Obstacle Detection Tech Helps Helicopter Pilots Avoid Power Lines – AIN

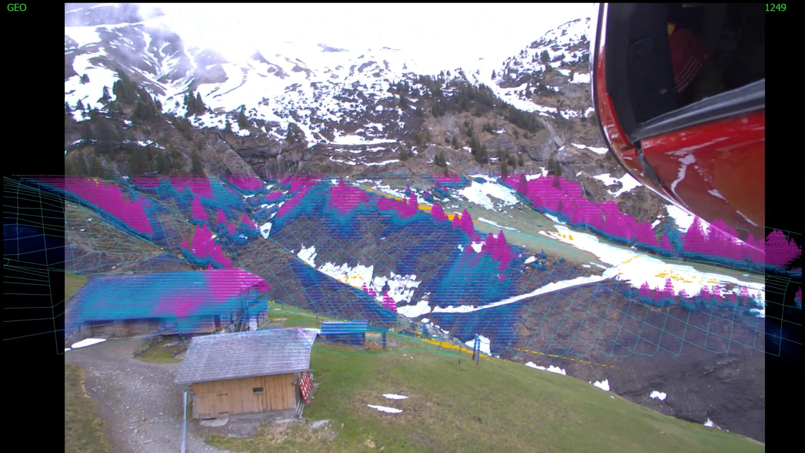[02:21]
Anything that's elevated, we're going to be able to see. The pilots will be able to see this on their in-cockpit displays if they have the Genesis system, which is in this aircraft here.
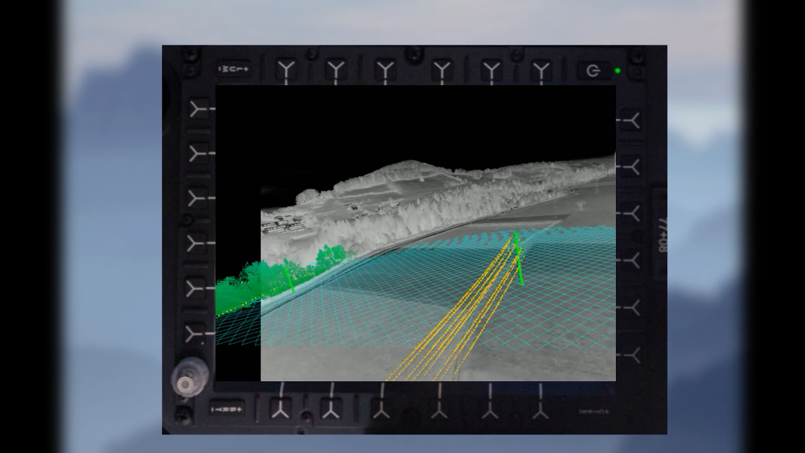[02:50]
Like how does it know what to look for? Our system uses complex algorithms to locate, detect, and show the obstacles in front of the aircraft.